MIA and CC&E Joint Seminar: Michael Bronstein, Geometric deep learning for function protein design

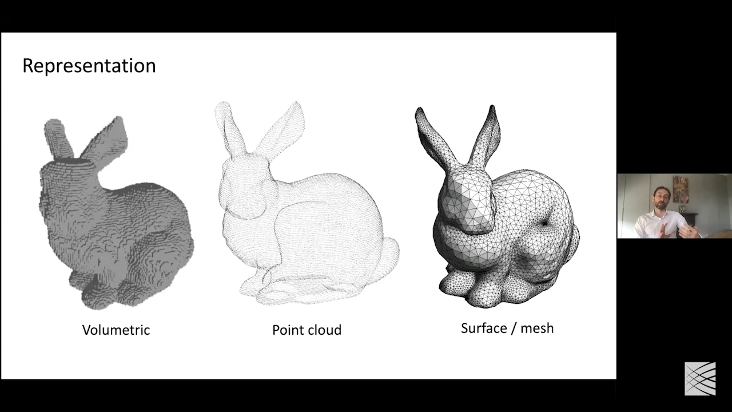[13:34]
Because if you think of a surface, actually, all the inside is empty. So, you spend a lot of voxels for nothing. When it comes to point clouds, you lose the geometric structure, the geometric information. It's basically just a set of points. So, for many applications, like the one that I mentioned with motion capture, using surface or meshes is much more spatial representation.